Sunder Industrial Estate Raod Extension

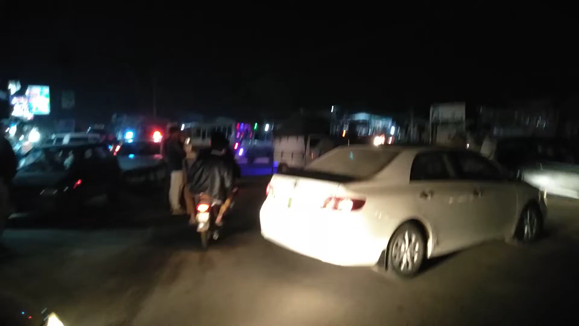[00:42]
का हाल है किलो मिटर्स के एरिये में ट्राफिक ब्लॉक है
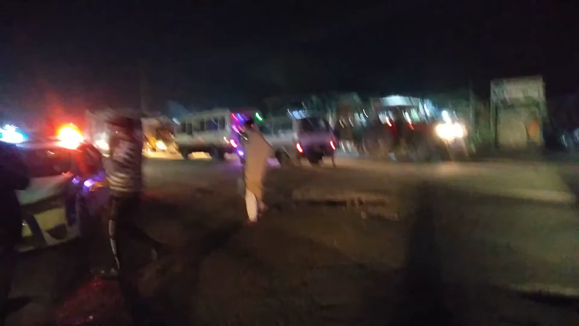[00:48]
और अन्तिजामिया कोशिश भी कर रही
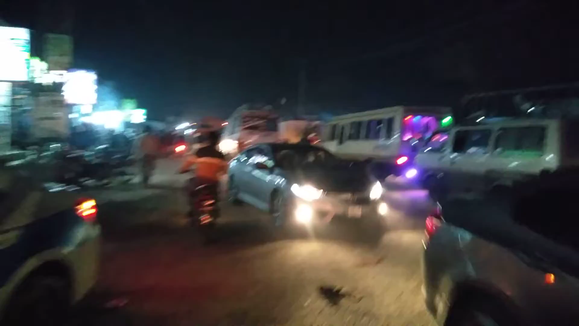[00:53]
है पॉलीस भी मौझूद है लेकिन ट्राफिक का फ्लो इतना ज्यादा है कि इसको मैनेज करना नमुम्किन है इंतिजामिया को फौरी तोर पर इस रोड को वन्वे करना चाहिए अगर जब तक यह रोड वन्वे नहीं होगी तो यह ट्राफिक इसी तरह ब्लॉक लहेगी